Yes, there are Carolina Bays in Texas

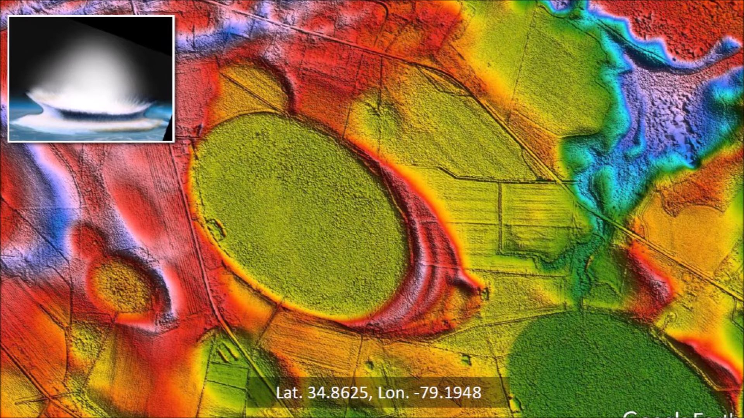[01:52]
more extraterrestrial impacts on the Laurentide ice sheet. We have to keep these characteristics in mind when trying to evaluate if a geologic feature is a Carolina Bay. The Carolina Bays are elliptical because they originated as inclined conical cavities that became shallow elliptical depressions by viscous relaxation.
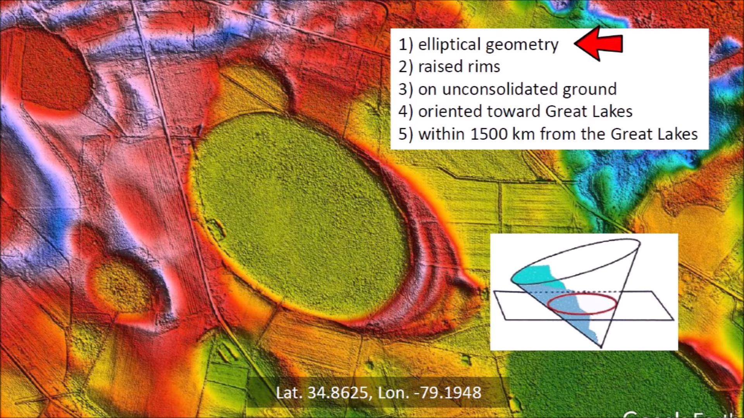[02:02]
The raised rims are characteristic of impact cratering. The stratigraphically raised rims are produced by compressive horizontal forces during the penetration
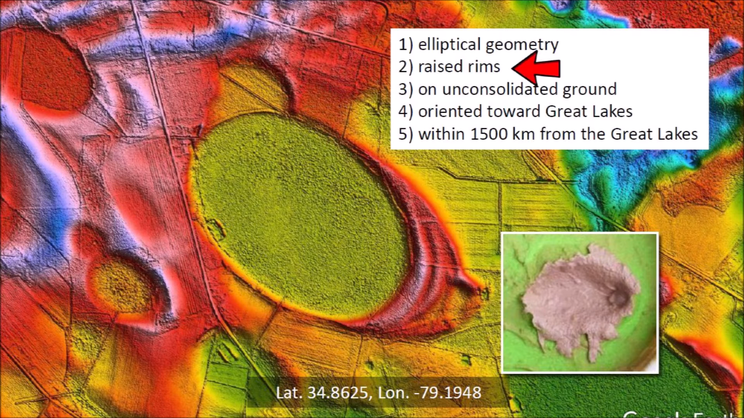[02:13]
of the projectile into the target and by debris ejected ballistically around the cavity. The raised rims are formed from the overturned flaps of the penetration funnels.
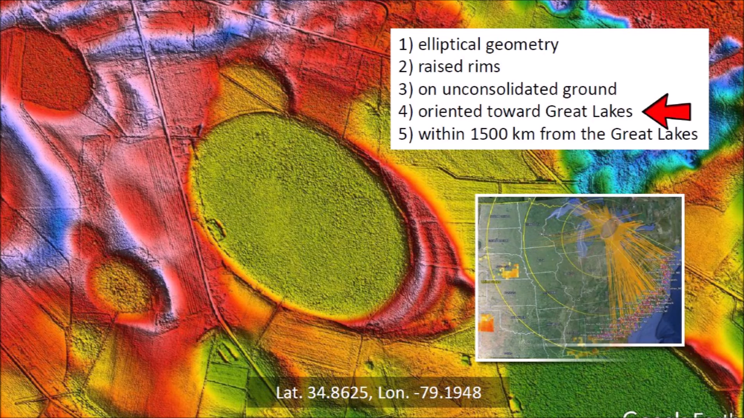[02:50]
The Carolina Bays are generally located within 1,500 kilometers from the Great Lakes, which is the approximate range of the ballistic trajectories. The Carolina Bays have a wide range of sizes
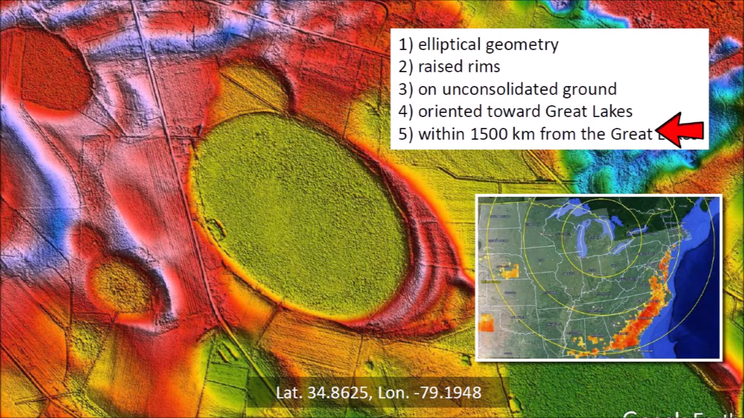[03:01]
and they frequently overlap each other while maintaining their elliptical shape. This is the area reported by Chris Cottrell.
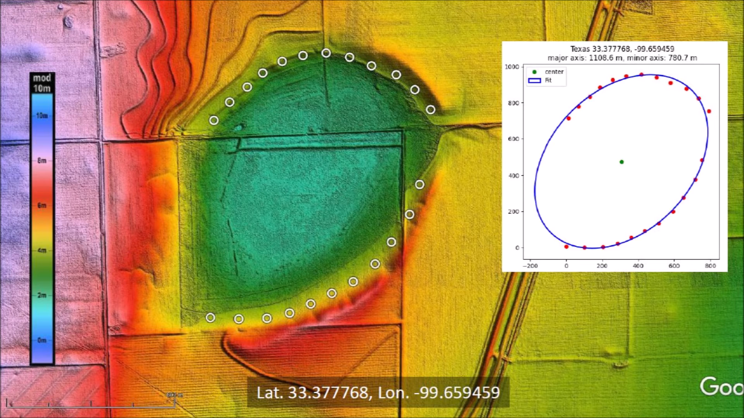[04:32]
I avoided the distortion from the drainage area on the east and the straight section of the rectangular farm field on the west. The ellipse corresponding to the plotted points has a major axis of 1,108 meters and a minor axis of 780 meters. This ellipse has a heading of 225 degrees. Overlaying the ellipse on the feature, we can see that one of the points near the break of the rim on the east side is outside the ellipse. This demonstrates the benefit of using multiple points as the basis for measuring Carolina Bays that are degraded by erosion and human activity. The points that follow the contour of the raised rim fit the ellipse well. We can feel confident that this was an elliptical structure before the rim was breached for drainage and before the incursion of the rectangular farm field on the west.
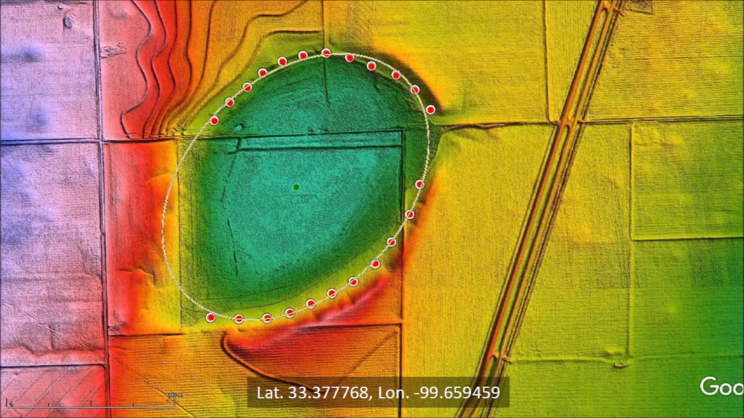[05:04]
The heading of the ellipse is approximately 225 degrees.
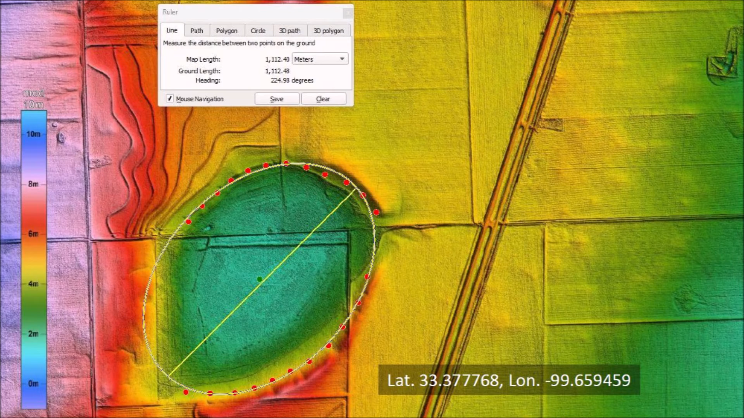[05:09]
Extending the heading of 225 degrees toward the Great Lakes as a Great Circle trajectory, we can see that the Texas Basin is oriented toward Lake Michigan at a distance of 1,573 kilometers.